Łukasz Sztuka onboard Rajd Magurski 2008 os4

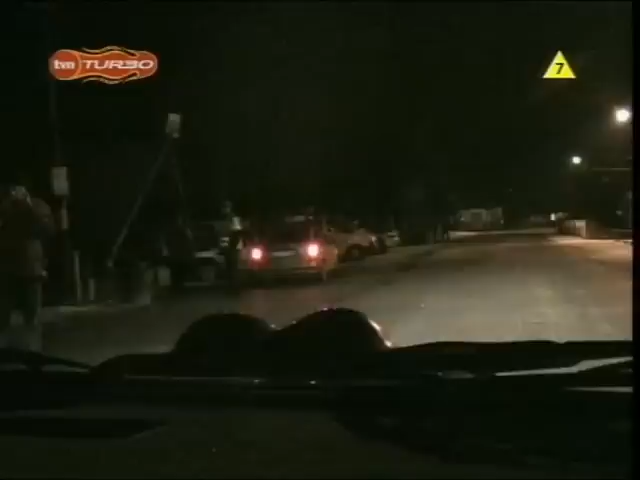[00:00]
100 światła, lewy wąsko, 40, nie zapalasz? Zapalę. Prawy średni, długi otwarty, 30 i lewy długi.